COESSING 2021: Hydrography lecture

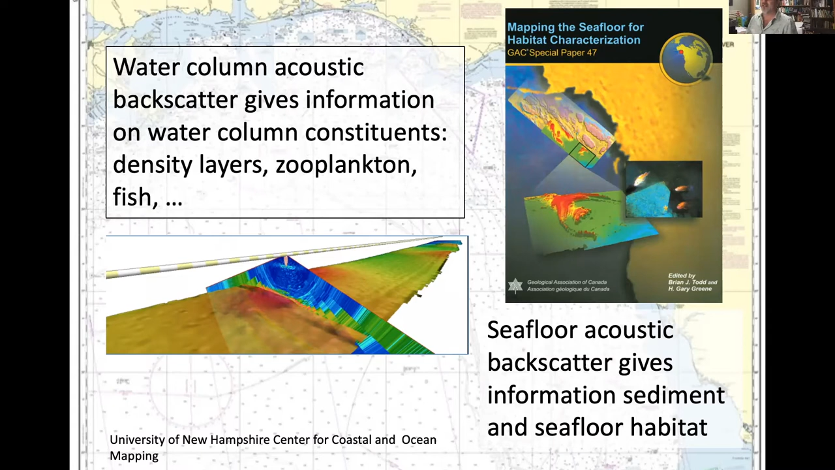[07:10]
And the water column backscatter gives information on constituents like zooplankton, fish, also density layers that are there in the ocean. And then backscatter from the seafloor gives information on sediment and seafloor habitat. So all of these hydrographic measurements have to be georeferenced.